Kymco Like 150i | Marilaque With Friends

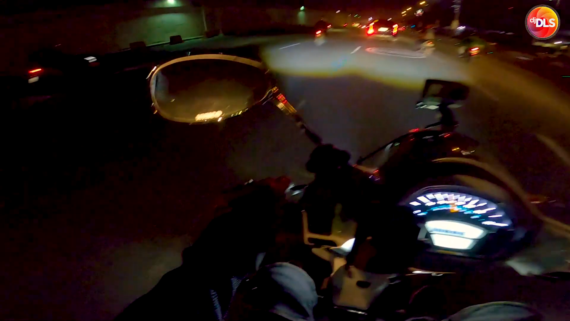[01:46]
We're using the Rook helmet because that's where our comms are. Mali ko lang is ano, I should have replaced the visor with a clear one. Right now I'm using the tinted visor. It's kind of dark, man.